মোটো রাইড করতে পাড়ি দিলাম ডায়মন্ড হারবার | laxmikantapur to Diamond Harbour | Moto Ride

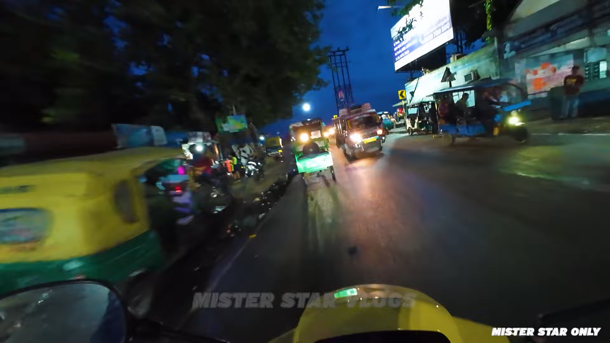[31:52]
তবুও কিন্তু এরকম পাবলিকদের পাল্লায় পড়তে হয়। তো নীল আবাস কিন্তু সেই লেভেলে লাগছে যেটা বলেছিলাম ঠিক দেখো সেটা, এখন এত ভিড় এত ভিড়, মানে সবে শুরু। তাহলে ভাবো যে এখন তো 6টা বাস বাজে,
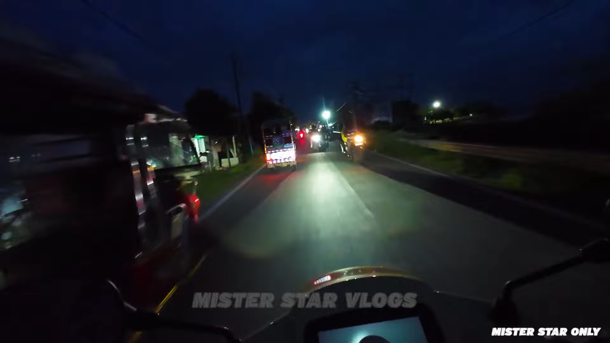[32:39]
আর ডায়মন্ড হারবার মৎস্য বন্দর, যেটা ইলিশ মৎস্য বন্দর সম্ভবত নাম। আর এই কেল্লা এগুলো নিয়ে অনেক বক্তব্য রেখেছিলাম ফার্স্টে, বাট সেগুলো কোনো কারণে রেকর্ড হয়নি,
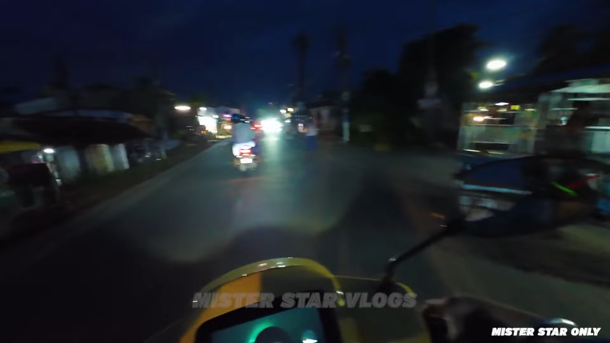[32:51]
কিভাবে রেকর্ডটা আউট হয়ে গেল আমি বুঝতেও পারিনি, তারপর দেখছি রেকর্ড বন্ধ। তো যাই হোক, দেখতে পাচ্ছ রাস্তার দু সাইডে এপারে এবং এপারে শুধুমাত্র ইলিশ বিক্রি হচ্ছে এখন।
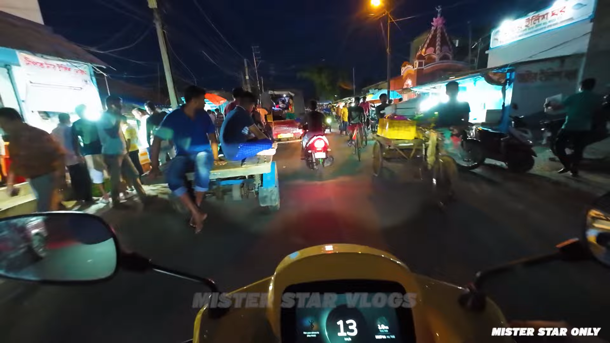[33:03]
আর এখন যেহেতু বর্ষাকাল, ইলিশের সিজন, অনেক দূর দূরান্ত থেকে মানুষ এখানে আসে শুধুমাত্র ইলিশ কম দামে পাবে বলে।